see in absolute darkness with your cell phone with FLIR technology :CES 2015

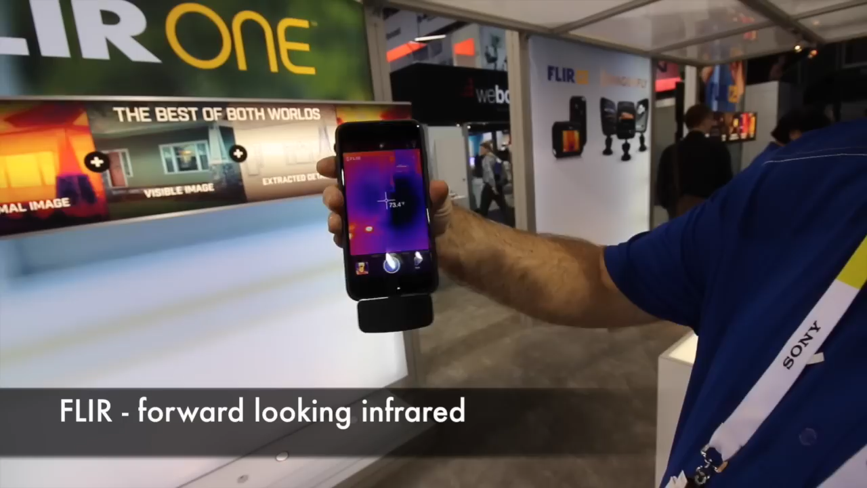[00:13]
or Android device and basically you just
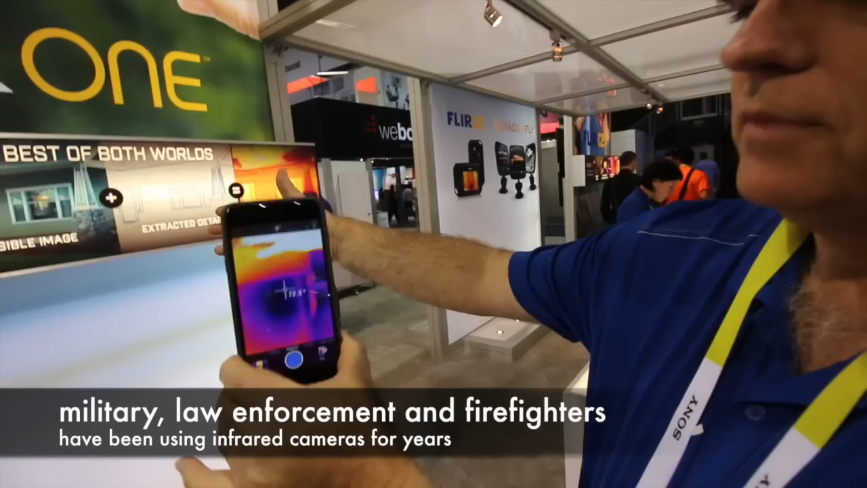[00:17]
attach it to your device tablet smartphone and
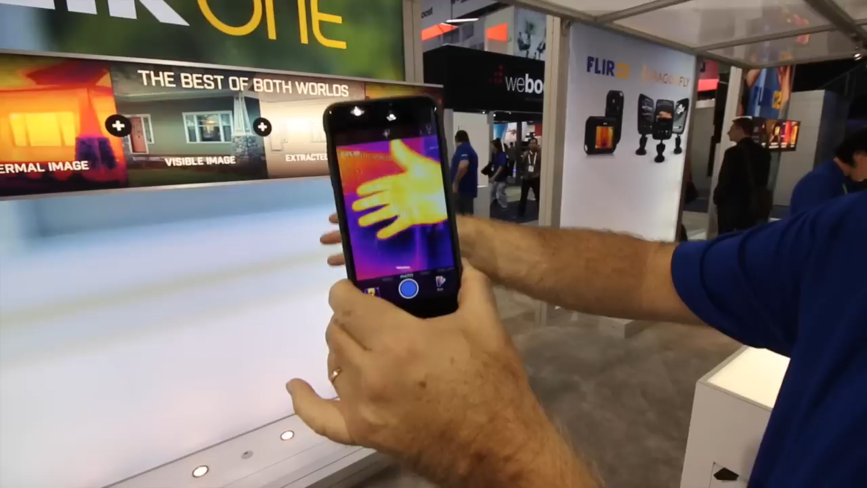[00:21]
it turns it into a thermal imaging device so thermal imagers look at the heat emitted from objects and not the reflected light and enables you to see at night or you can do things like inspect the building look and see where you have energy loss around doors or windows or the light you can look at a PC board and find a hotspot or a problem
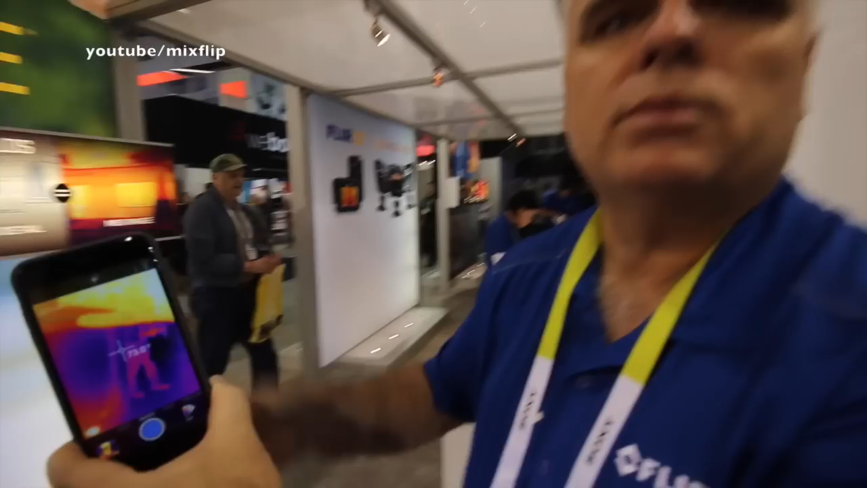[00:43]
something like that that is incredible and this can work on pretty much any phone right it is available in
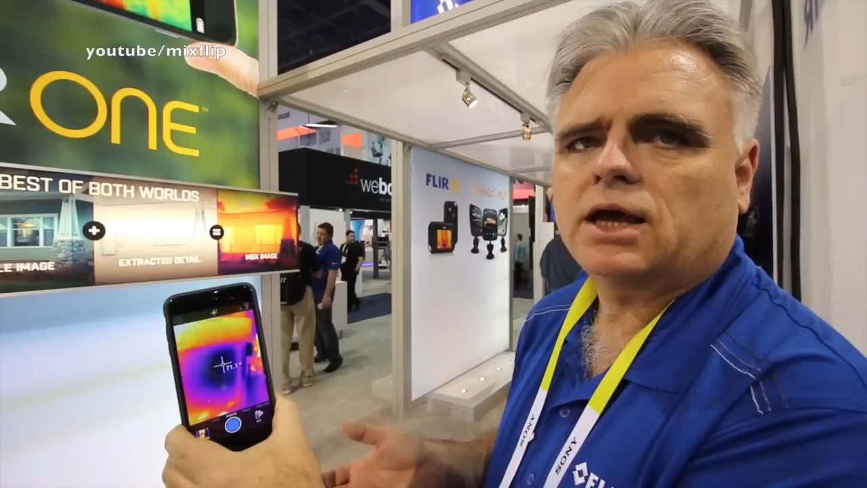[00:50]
Android and iOS versions it'll start shipping in the middle of 2015 we have a version now for the iPhone 5 and 5s that's available today okay and I see
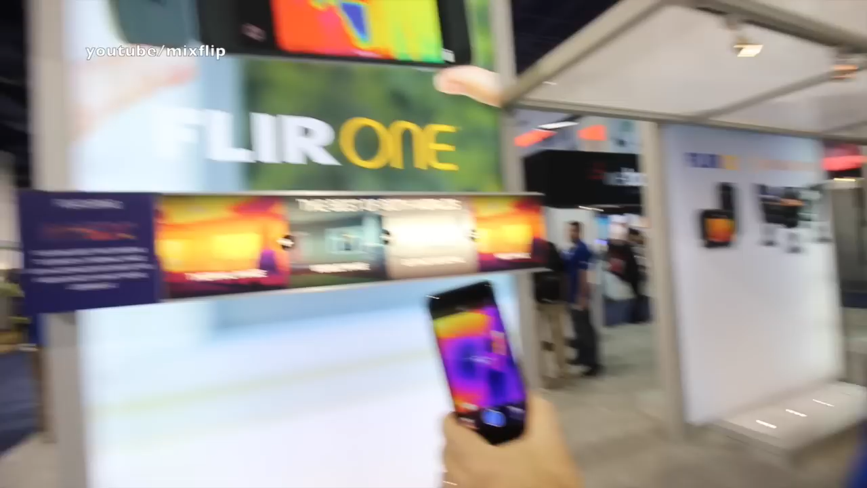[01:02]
your display it says thermal visible extracted and what's MSX right MSX is our multi-spectral
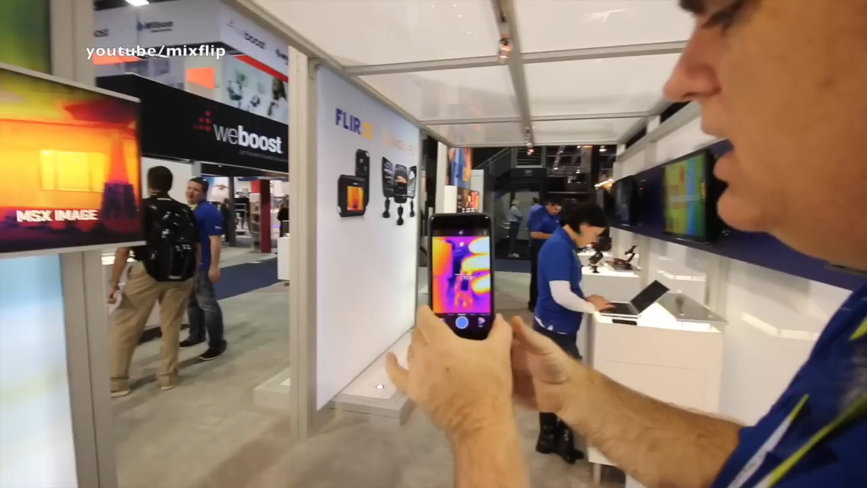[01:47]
the application so you're able to for
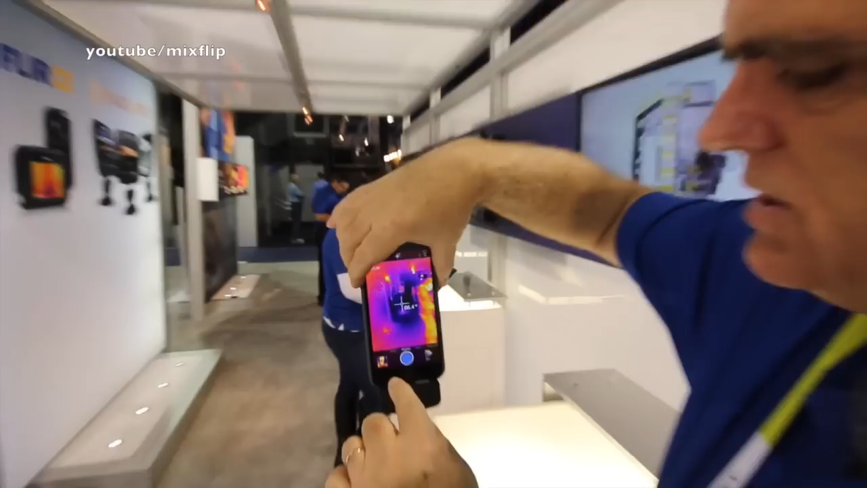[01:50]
example capture video video clips thermal video clips still clips
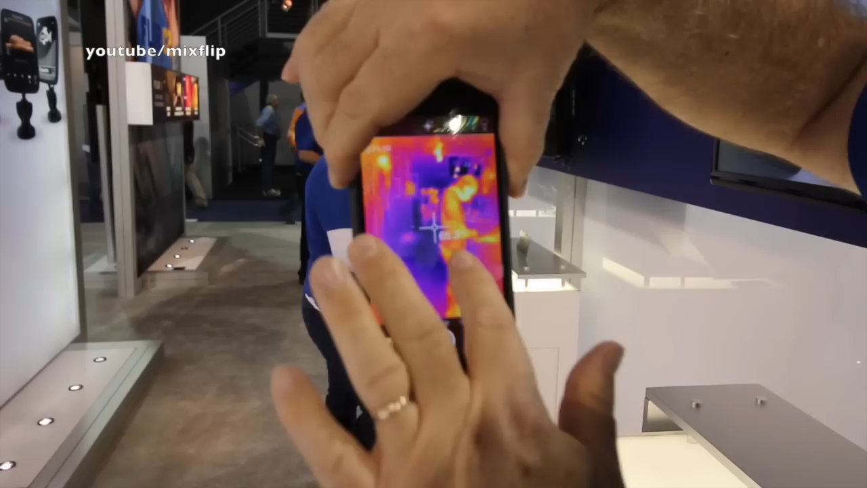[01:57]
you're able to take a thermal panoramic image oh nice and you're able to
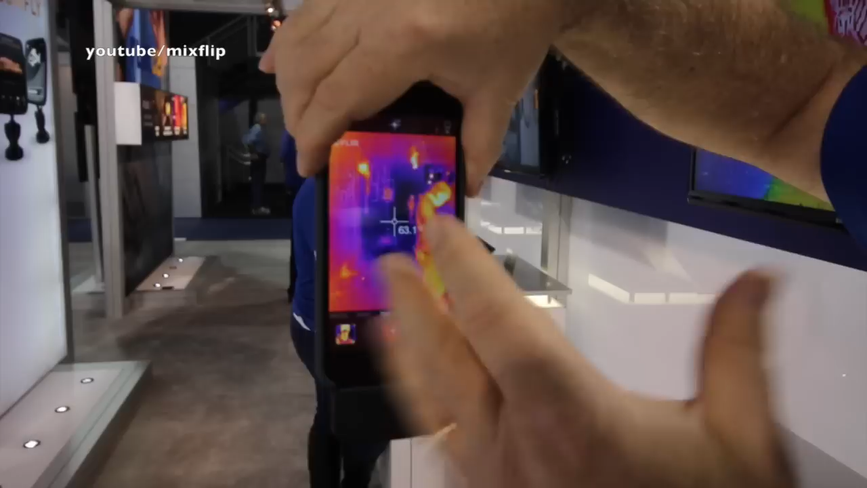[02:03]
set it up and take a time-lapse picture thermally so you could look at the temperature over
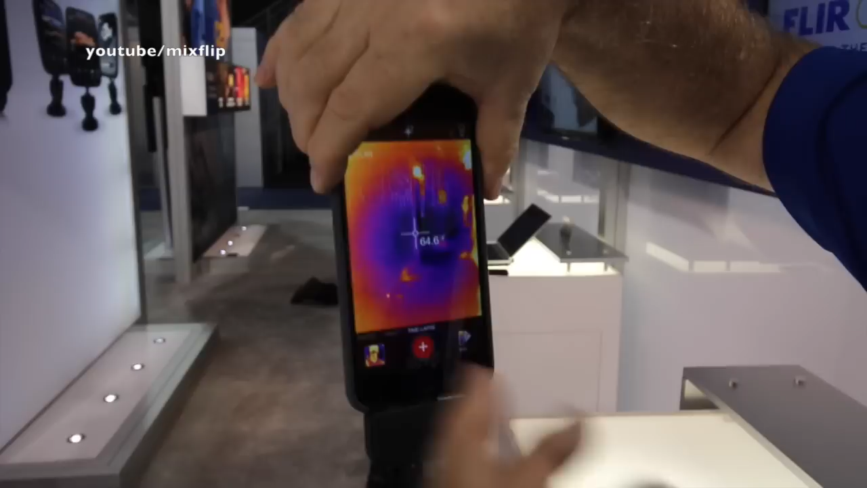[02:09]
over time and replay it in a very compact manner we also have a number of color palettes that you can select